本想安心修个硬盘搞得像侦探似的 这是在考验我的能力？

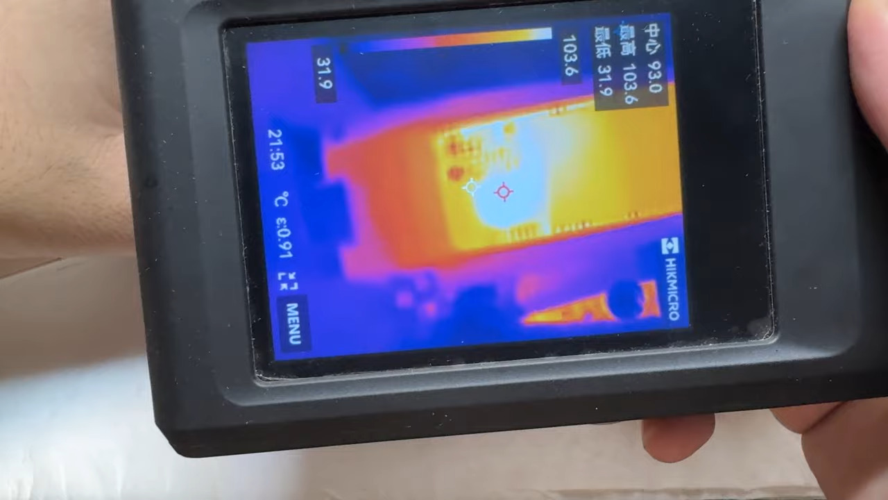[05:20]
On screen: spot 93.0°C, max 103.6°C, min 31.9°C
主控发烫比较严重这里都一百多度了这种发烫跟以往的吊固件还有正常工作起来的那种发烫是有
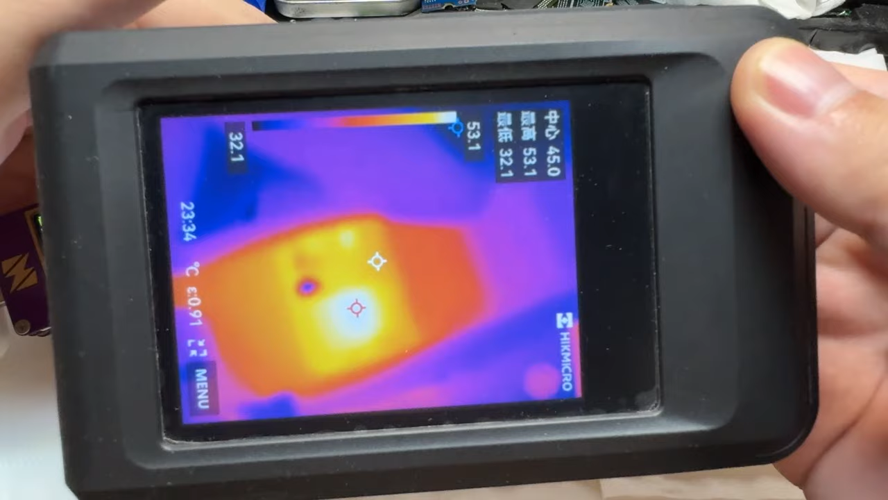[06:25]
On screen: spot 45.0°C, max 53.1°C, min 32.1°C, scale top 53.1°C, scale bottom 32.1°C
主控换完目前的温度是已经恢复正常了现在最高只有53度比之前低了一倍